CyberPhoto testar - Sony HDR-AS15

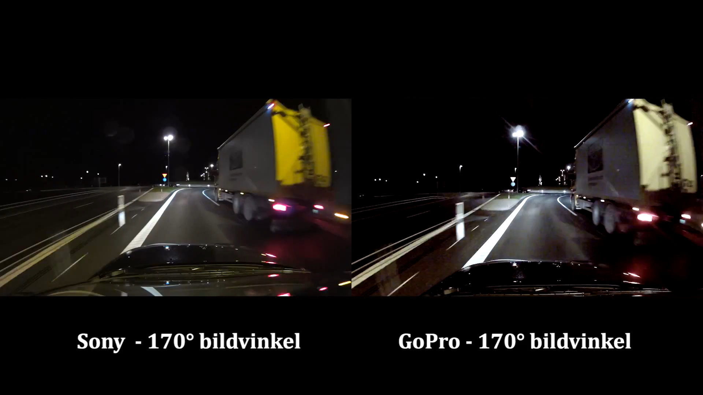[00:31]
Svensktextning.nu Sony har definitivt bättre prestanda i lågt ljus, men utöver det så har den även bildstabilisering, något som är ganska speciellt på en actionkamera.